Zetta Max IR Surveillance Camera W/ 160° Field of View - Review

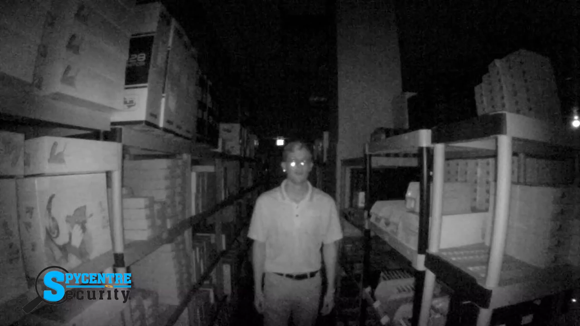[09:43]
Let's head back to the studio. The camera produces top of the line video and audio clarity at 720p resolution.